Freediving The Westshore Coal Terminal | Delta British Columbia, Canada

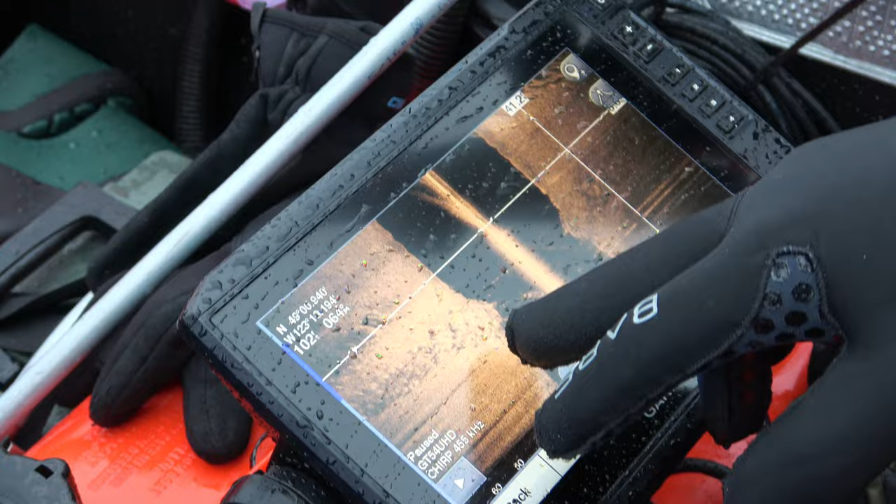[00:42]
So you can see all the rocks on the reef on either side, we'll go right across it.